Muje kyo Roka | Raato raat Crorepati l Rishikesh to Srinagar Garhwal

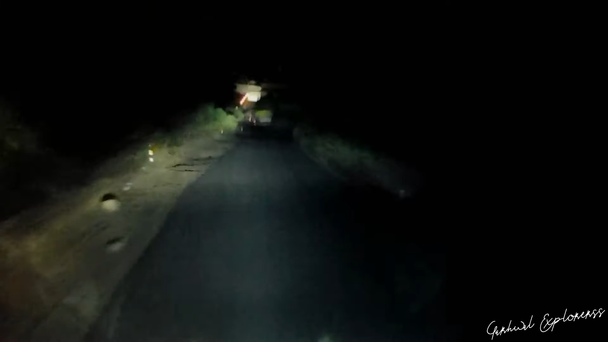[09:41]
और जो ठीक सामने मेरे ट्रक है इनके जारी है शदहा है जराब ना विदाय को बताविये असकी के लिए